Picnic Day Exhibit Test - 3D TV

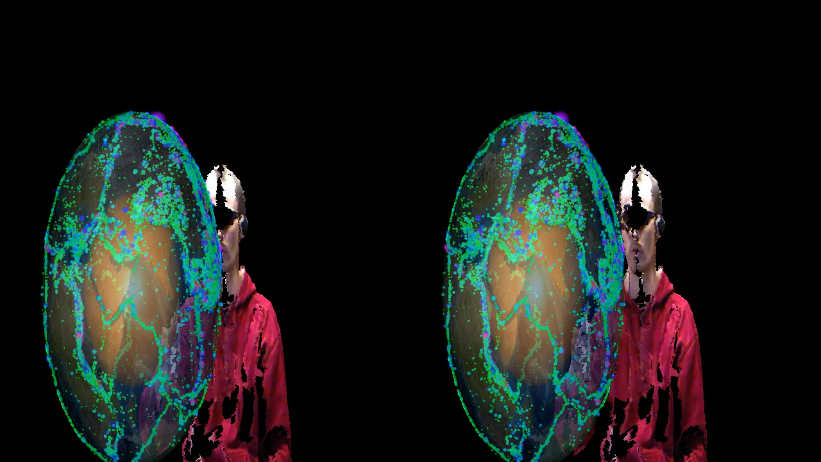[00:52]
coverage due to there was no global seismic network.
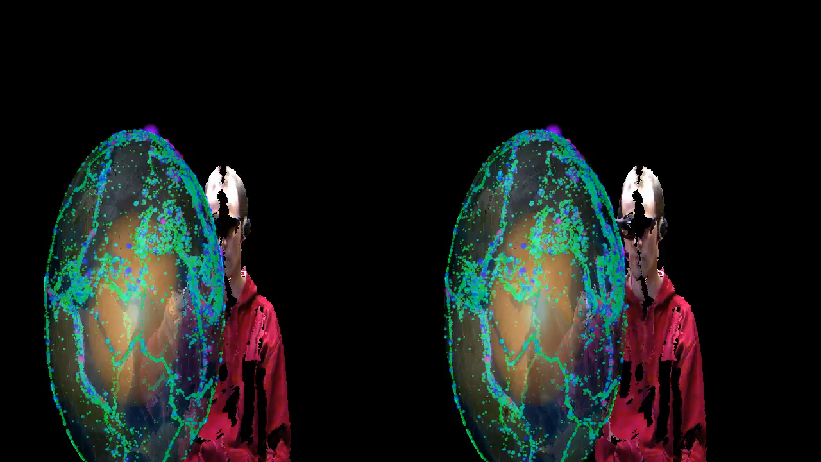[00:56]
So most of the quakes that you are seeing here are from 1960 onwards.
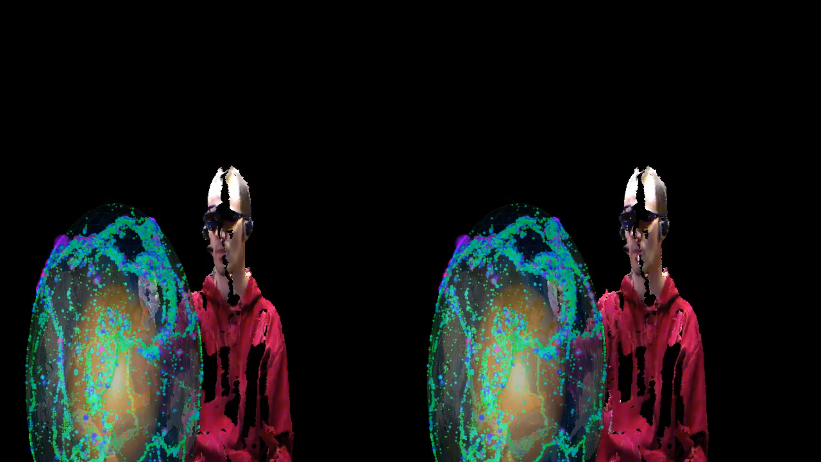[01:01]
And one of the interesting things about this 3D data set is that if you zoom in here you can really tell
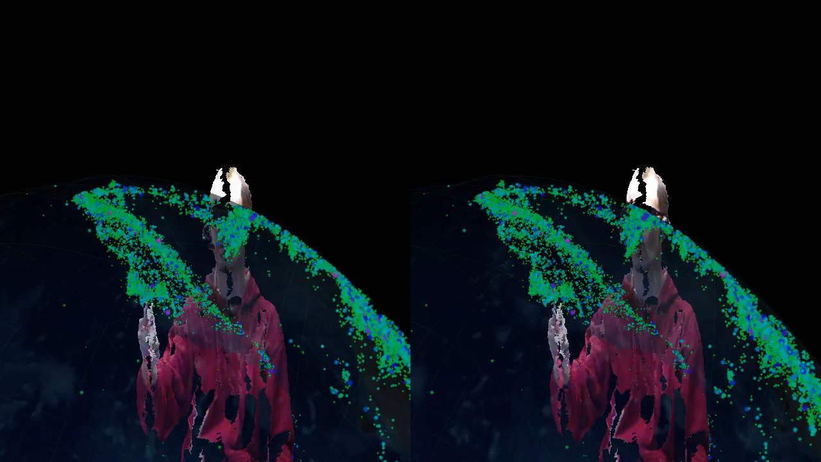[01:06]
that these quakes do not happen at the surface but they actually happen deep inside the Earth interior.
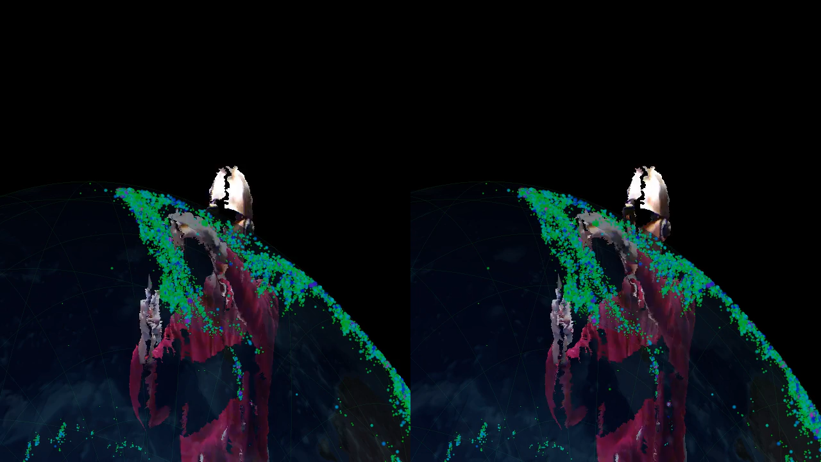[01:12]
What you are looking at here is a so called subduction zone. These are the Tonga Island chain so there is a Pacific Ocean over here. New Zealand is down here. And what happens is that the Pacific plate comes over here from the east and the Australian plate comes over here from the west and the two of them collide and the Pacific plate gets pushed underneath the Australian plate and dives down into the Earth interior. So all of these little dots that we are seeing here, all of these earthquakes,